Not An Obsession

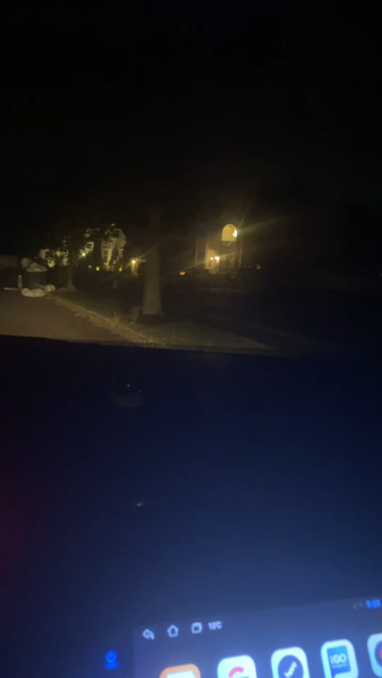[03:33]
oh Lance I see them lights on everybody's in the house